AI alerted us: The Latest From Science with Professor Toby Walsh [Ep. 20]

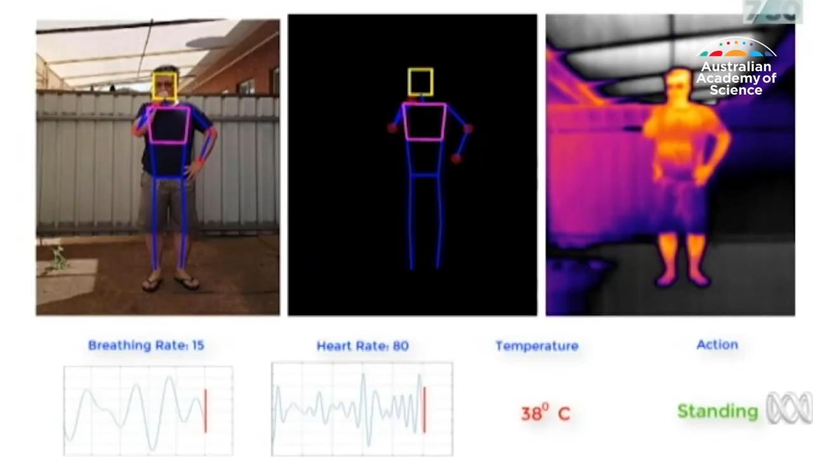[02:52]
coughing in a crowd and also reading their temperature using thermal sensors.